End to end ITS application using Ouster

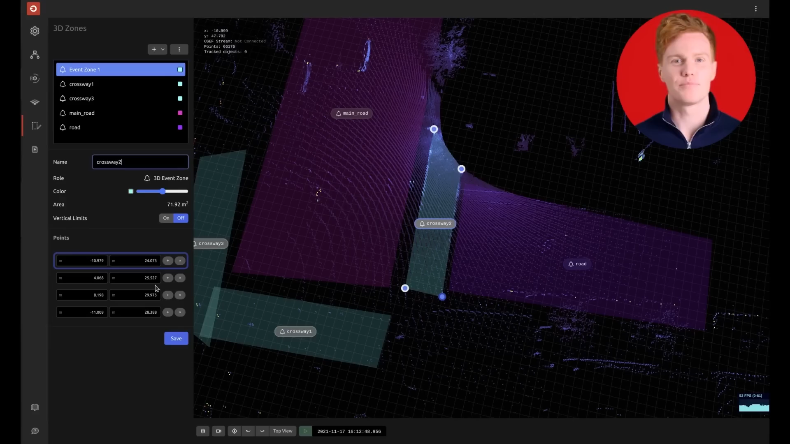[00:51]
development is required this zones combined
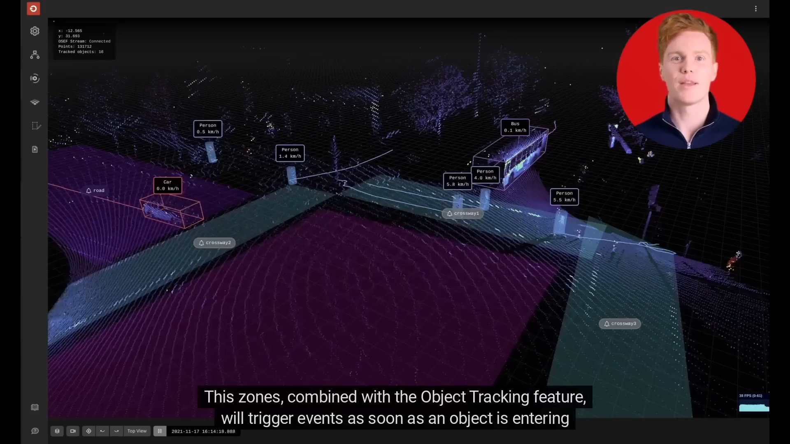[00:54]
with the object tracking feature will trigger events as soon as an object is
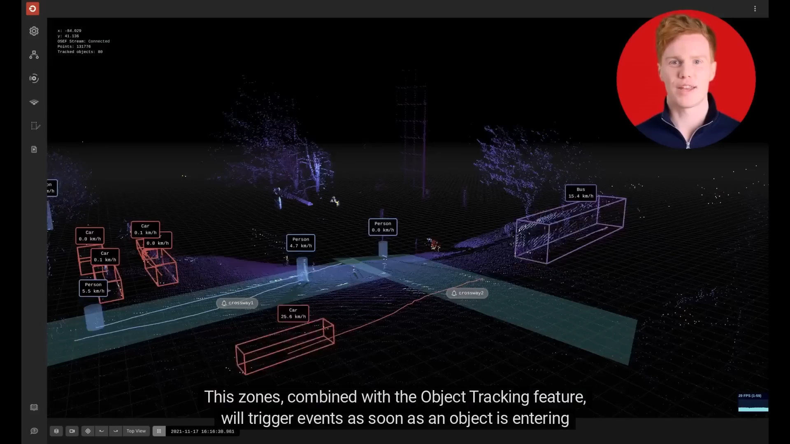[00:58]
entering or leaving them that includes pedestrians
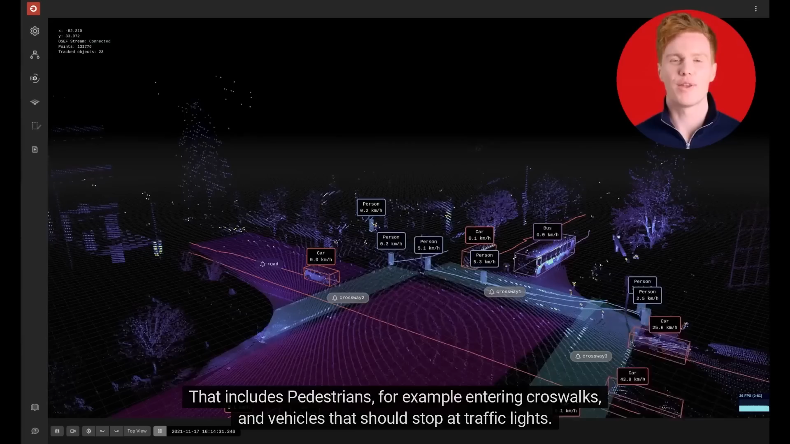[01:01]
for example entering crosswalks and vehicles that should stop at traffic lights the data